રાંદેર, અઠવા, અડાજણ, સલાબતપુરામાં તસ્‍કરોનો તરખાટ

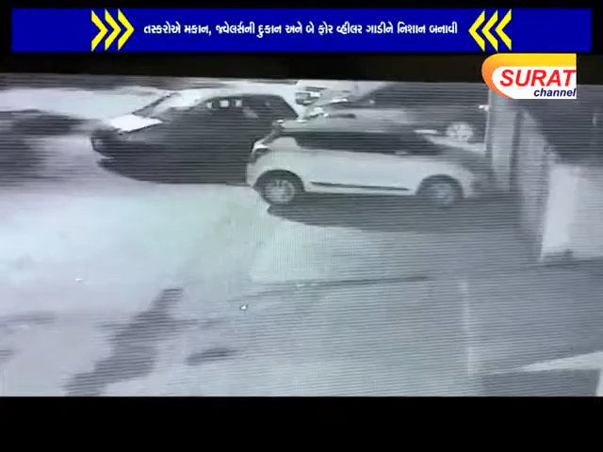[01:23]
કારકરી હેતિ એક લાલ કલરની કારમા ચૂરી કરવા માટે આવી હતી આદ્રશુ સેસેચેવી કેમરા માં કેત થયાય હતા